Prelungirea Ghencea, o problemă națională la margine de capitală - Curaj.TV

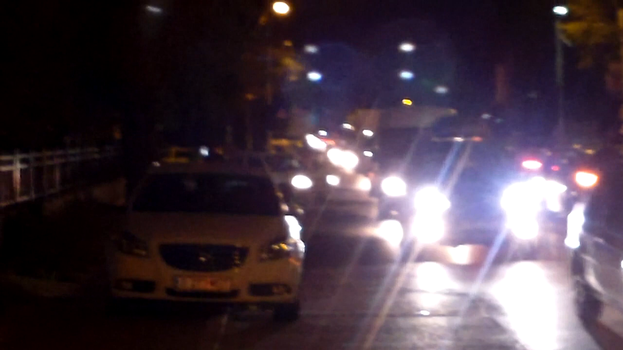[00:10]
asta e prelungirea Ghencea și acolo e drumul taberei.
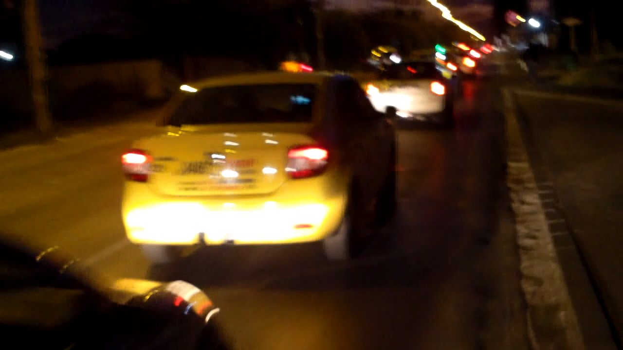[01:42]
sunt nerăbdători, mai ales că așteaptă de 20 de ani de când e România modernă.
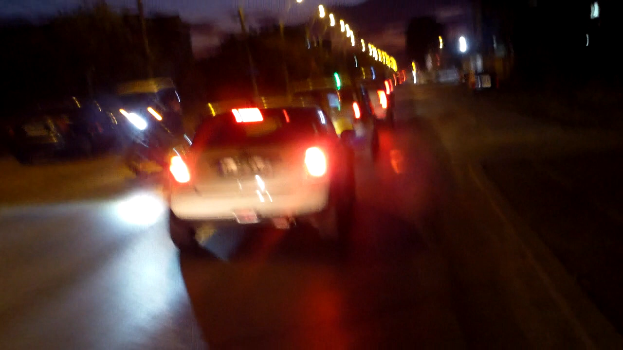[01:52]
Cam cu așa viteză se circulă